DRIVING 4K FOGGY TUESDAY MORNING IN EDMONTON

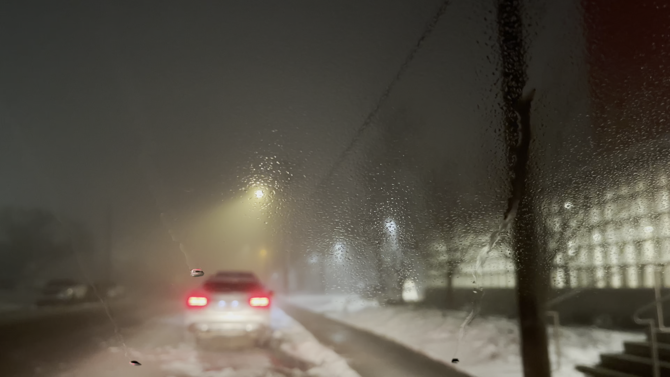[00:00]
Hi guys, good morning. We just got off work and look at the outside. It is foggy. It is very poor visibility. So time to go home.